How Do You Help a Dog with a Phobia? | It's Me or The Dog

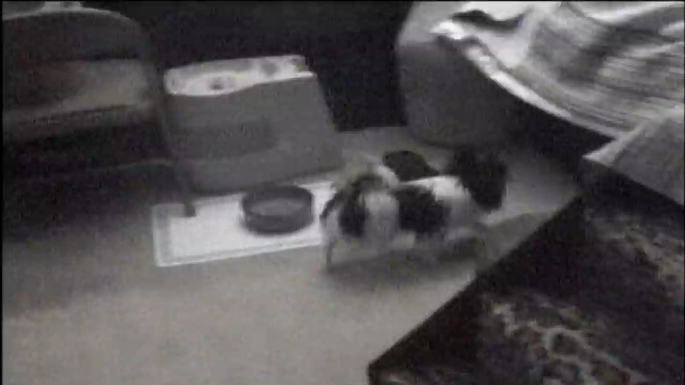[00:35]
And then she runs back and forth under the chair or to a little box she's got, or back under the sewing machine.
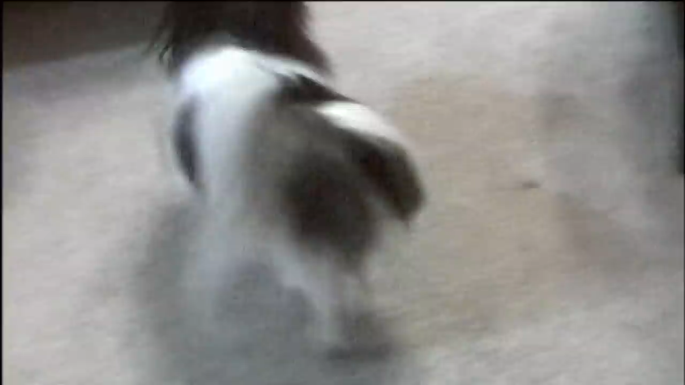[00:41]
And she gets so scared. Mm-hmm.
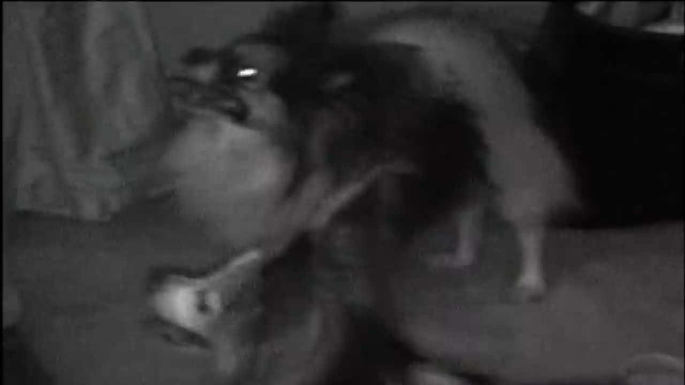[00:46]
And we can't get her out. She won't eat. She won't drink any water. Now she's really shaking.